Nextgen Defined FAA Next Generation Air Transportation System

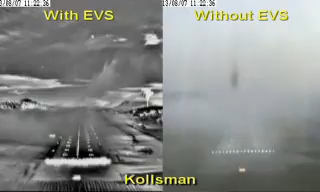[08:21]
Enhanced vision approaches will enable the crew to see where they are landing. Today, it's a blind landing. You'll be able to see with enhanced flight vision systems the runway environment, the roll-up, and taxi to the gate, all presented to you by enhanced flight vision systems.